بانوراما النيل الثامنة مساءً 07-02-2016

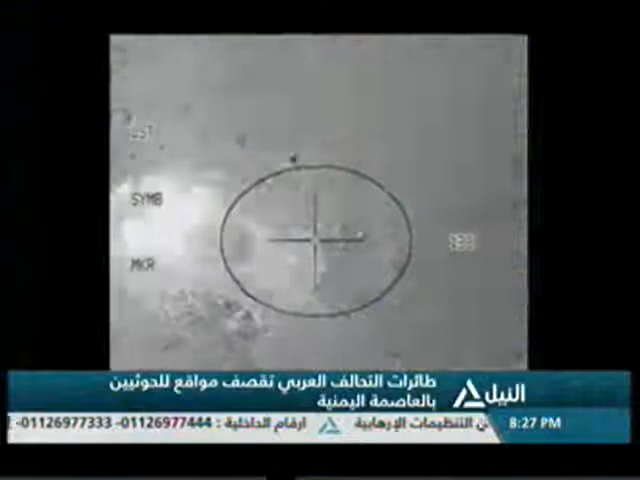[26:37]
تجمعات الميليشيات في وادي ملح ومعسكر ونقطة الفرضة بمنطقة نهم شرقية صنعاء.